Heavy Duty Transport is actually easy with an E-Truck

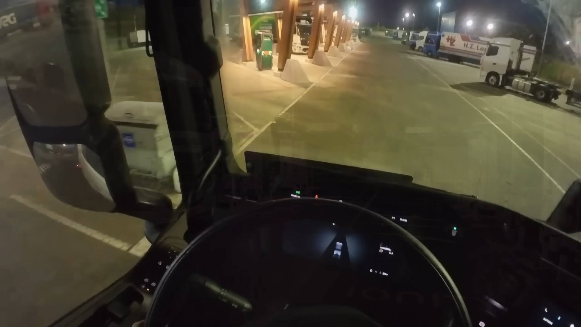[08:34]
I'm now at the truck stop in Venlo. I have enough energy and driving hours to reach the destination but the crane for unloading won't arrive for another few hours and the charging stations they're setting up aren't operational yet.